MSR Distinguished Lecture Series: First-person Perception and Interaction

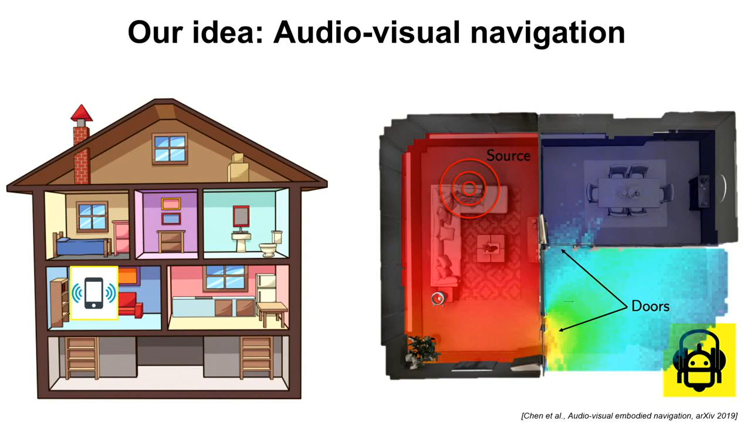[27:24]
We're looking at that target-based audio-visual navigation problem. The agent is placed into a novel unmapped environment, will only get its egocentric view plus or minus depth,
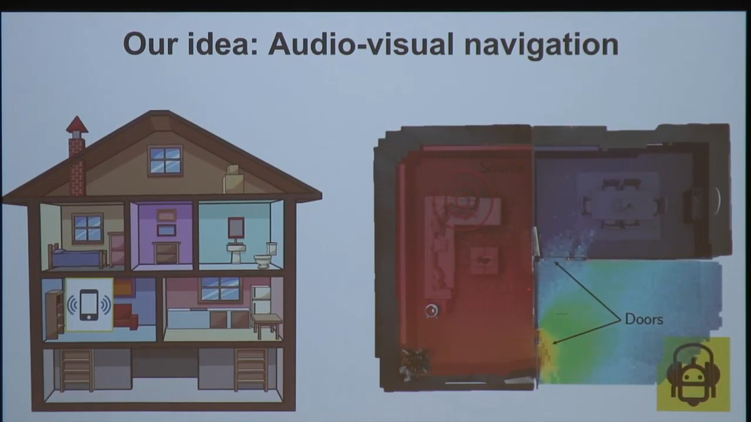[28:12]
and furthermore, some intermediate goals that the agent might learn to approach. Because here, if you can't tell, these are doorways here, these are walls. So, if it goes this way straight towards the sound, it'll slam into the wall. But if it goes to where the sound's bleeding out, it'll go very quickly to where it can actually navigate towards the sound. Yes. Is there always a single sound limiting source?
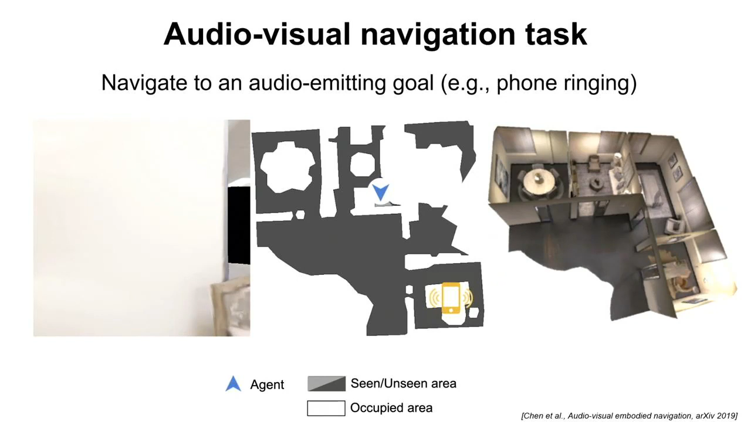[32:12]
So, I said, we have an audio-emitting goal, like the phone ringing, and I'm going to play for you now a video to give you a sense of what this means for our agent.